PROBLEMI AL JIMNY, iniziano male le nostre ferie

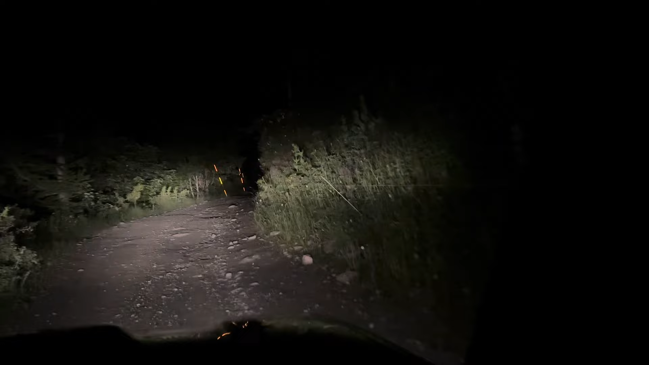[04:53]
questo è l'inizio della strada per arrivare in cima al Sommelier.